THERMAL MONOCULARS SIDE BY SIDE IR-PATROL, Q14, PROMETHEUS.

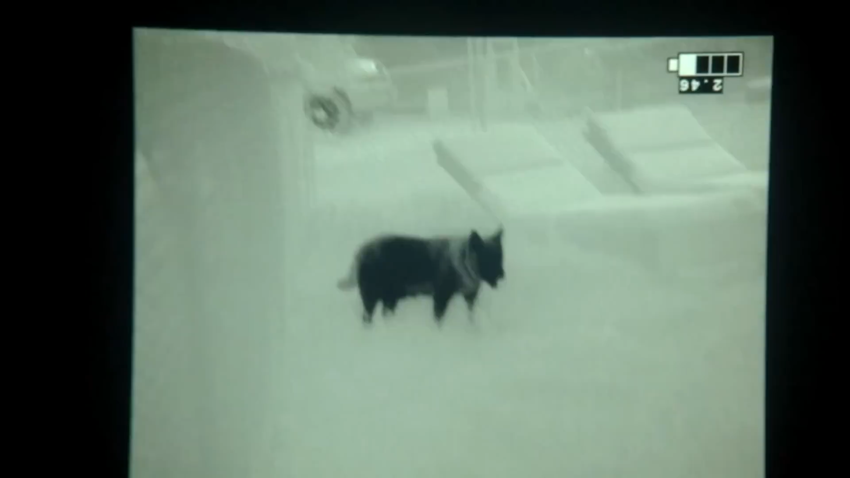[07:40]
This is all the units side by side through the L3 MTM there in the middle. You have the Patrol on left, the Prometheus.